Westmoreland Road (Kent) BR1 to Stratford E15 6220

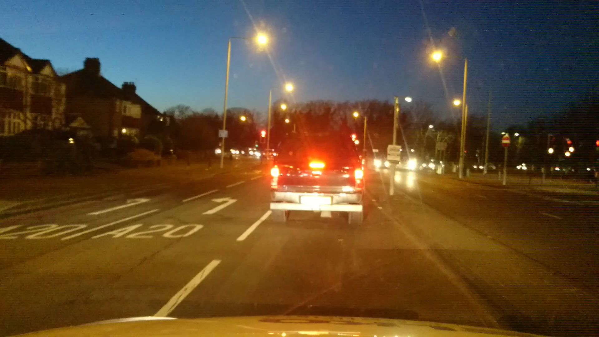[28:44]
100 yards, bear right, A2213, Kidbrook Park Road.
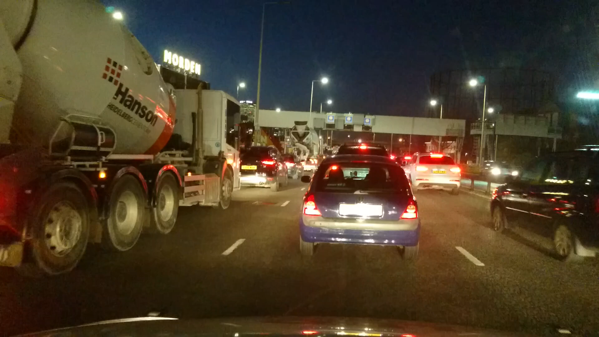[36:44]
100 yards, go straight on, aim.
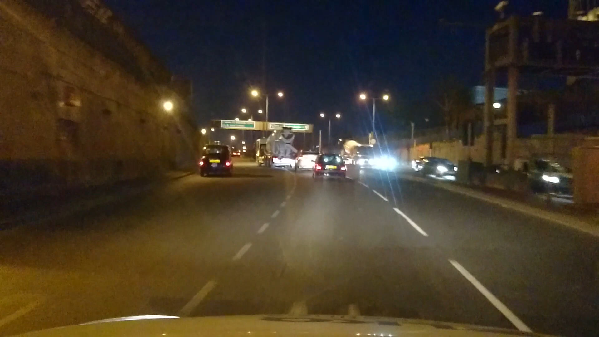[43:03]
take the exit, then keep right.